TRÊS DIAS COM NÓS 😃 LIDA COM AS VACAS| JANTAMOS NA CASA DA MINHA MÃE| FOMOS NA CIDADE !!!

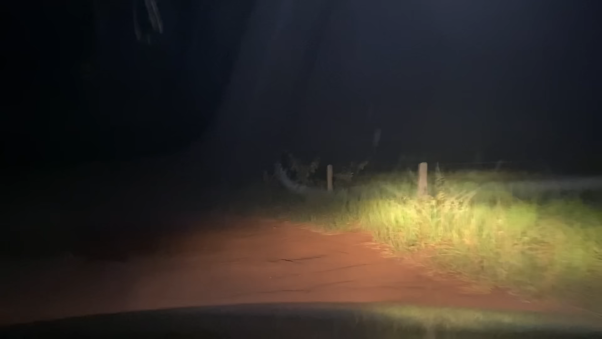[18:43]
Não vê direito. De noite aí fica disfarçado os buracos. Aqui é pertinho, gente.